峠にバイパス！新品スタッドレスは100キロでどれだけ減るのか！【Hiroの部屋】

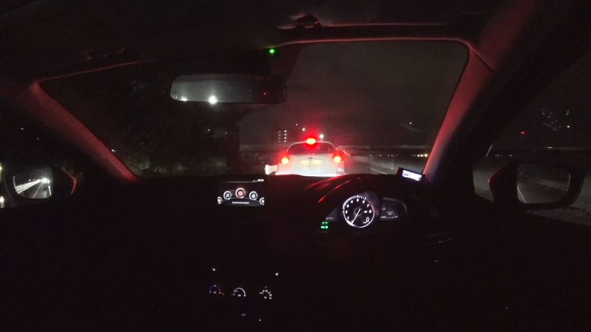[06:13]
はい今バイパスまあバイパスというかバイパスじゃないというか23号今走ってますここからねまあ今ちょうど今交差点を過ぎたところでここから当分もう信号がなくてでちょっとしたらまたね2,3個信号があるんですけどそれ過ぎるともう本当にバイパスみたいな感じのところに入っていきますなのでこの辺はもう
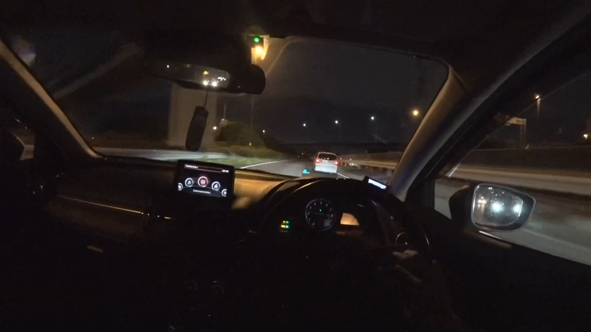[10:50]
前にMRS走ってると思ったらその前にあれポルシェじゃねいいねオープンドライブくだやましこれポルシェだね古くね911カレラみたいななんかそういうやついいねああいうあの頃のポルシェが一番なんかいいと思う
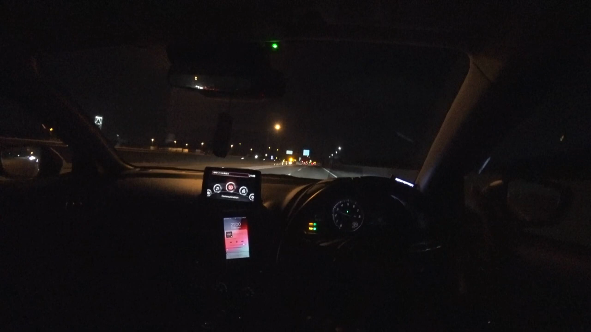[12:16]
もうすぐ一車線になって一車線になってから10分20分走れば一旦ガマゴリラ辺に着いてバイパスが終わりますそんなに車なく快適にここまで来れました窓開けてるけど寒いな寒いけどね運転する時窓開けたくなるタイプの人間なんですよなんか窓開けてたいんだよねこの辺から車線がなくなりますさあもうちょい走れば山に行くので頑張ります